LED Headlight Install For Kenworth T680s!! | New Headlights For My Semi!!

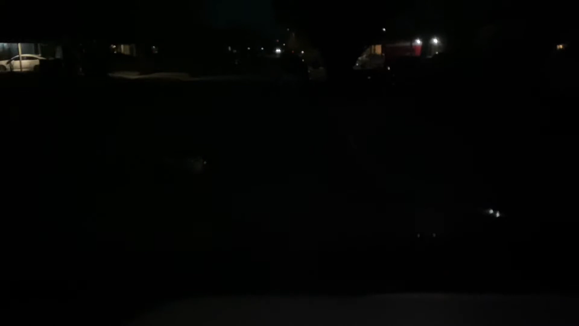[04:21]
the new leds on the truck and as i'm sitting in in the truck right now and as you can see ahead of me i have no headlights on yet so it's almost like really really dark outside and i'm going to turn on these headlights and i'm going to show you what they look like so i'm going to go ahead and turn those on now this is my visibility now with these headlights
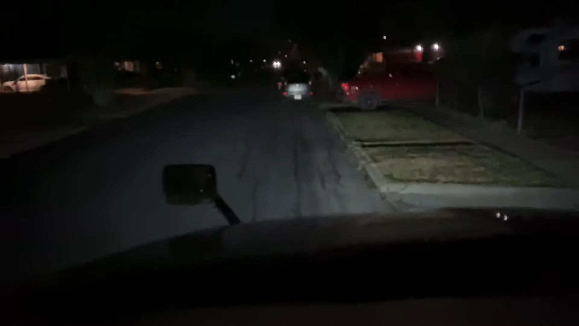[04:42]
it's pretty good if i say so myself before with the other with the other headlights that i had the normal ones i could probably see to about that sidewalk where the uh entrance of the sidewalk happens right there in front of the uh in front of that fence right here where you see the entrance of the sidewalk right there is about where my visibility was with the old headlights the original the original headlights that were in this truck